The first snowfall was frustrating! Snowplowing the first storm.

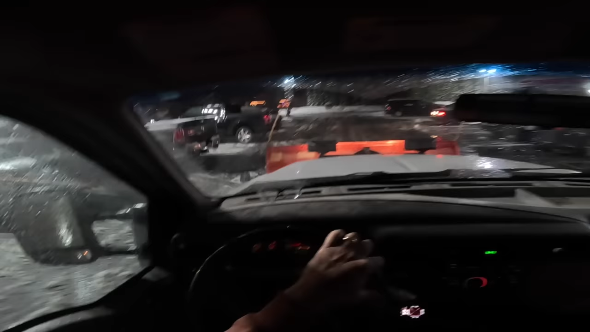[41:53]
I think the church lot's probably going to be okay.
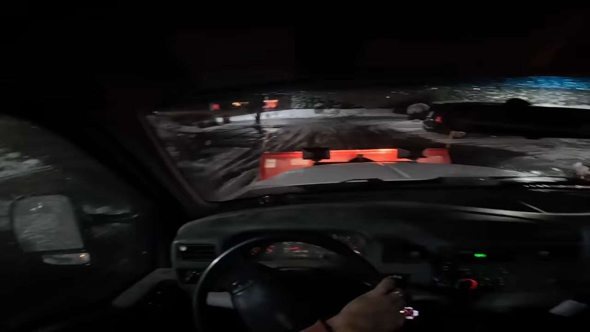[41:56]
I don't know about the driveways.
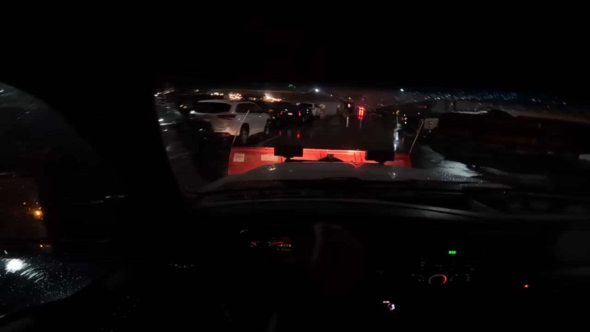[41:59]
I told you it was going to be full. It's packed. And it snowed. If it wouldn't have snowed, it would have been bonkers. Oh.